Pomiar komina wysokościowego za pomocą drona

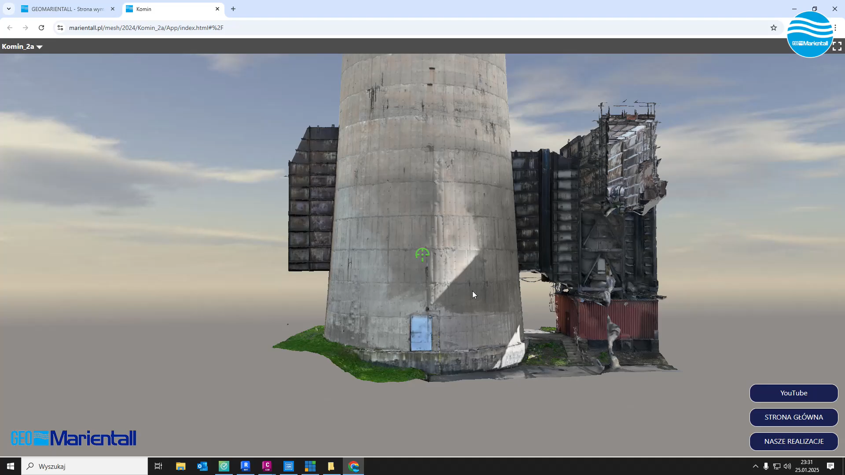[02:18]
Też ze spodu go złapałem, żeby dobrze widzieć podstawy komina.
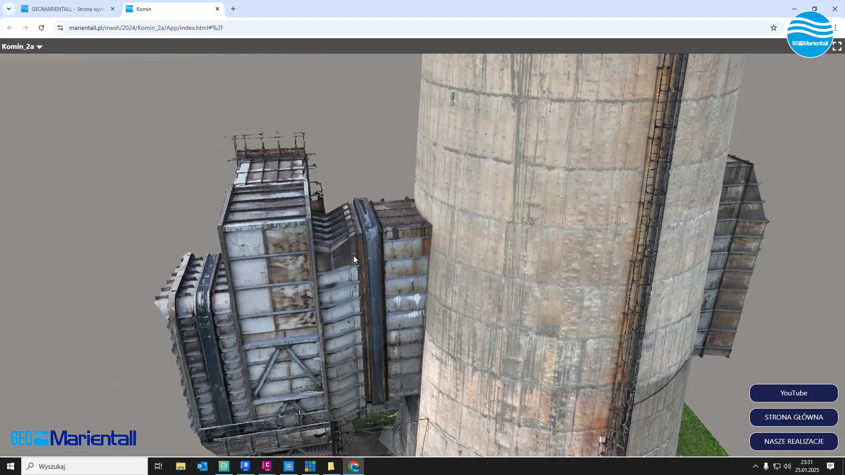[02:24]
Widzicie nawet ten kompensator, jak tutaj jest dobrze odwzorowany. Sami widzicie dokładność tego wszystkiego.
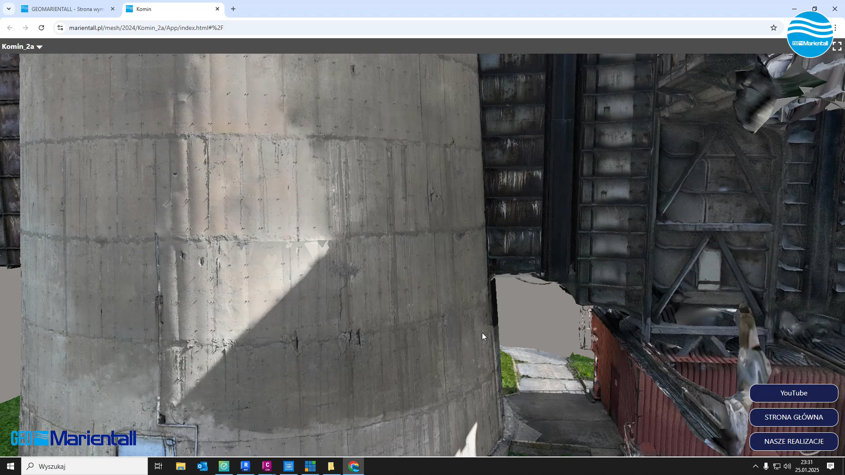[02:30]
Czas obrotu to był, myślę, że nie dłużej niż pół godziny.
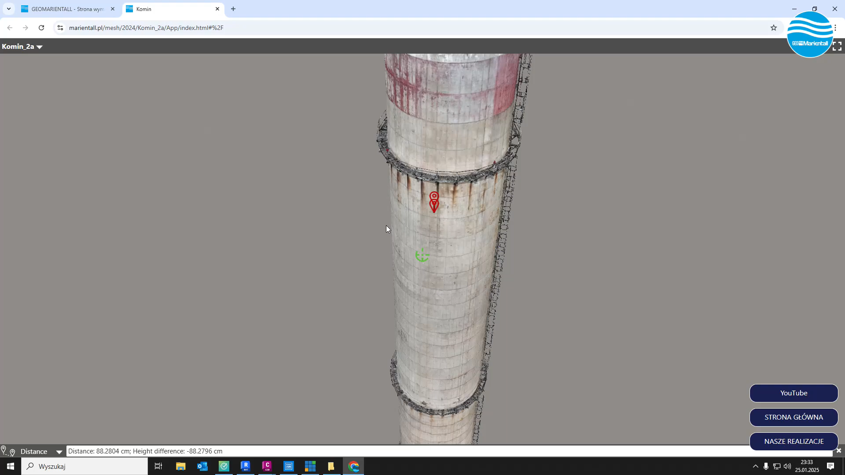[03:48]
do różnych softów, to możemy sobie nawet objętość masy uzupełniającej pomierzyć.